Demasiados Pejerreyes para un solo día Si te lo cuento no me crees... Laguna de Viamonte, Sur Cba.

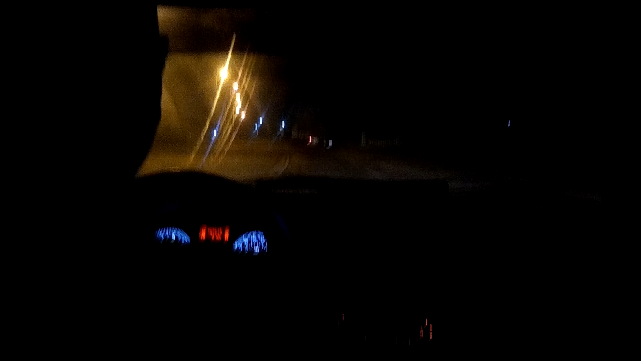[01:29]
Acá estamos llegando a Viamonte, loquito. A Viamonte. A las 6:30 de la mañana estamos llegando.